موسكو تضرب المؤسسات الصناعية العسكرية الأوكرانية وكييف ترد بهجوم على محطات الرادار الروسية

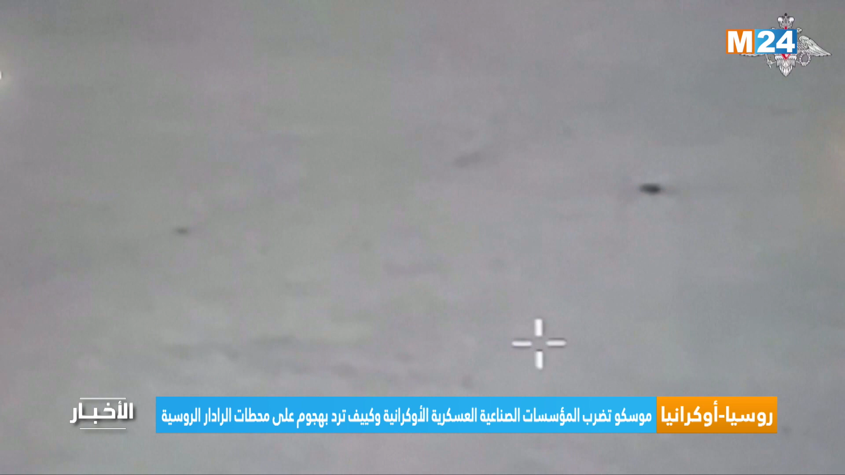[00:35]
مسيرات في هجوم على مدينة إينيرهودار حيث تقع محطة زابوروجيا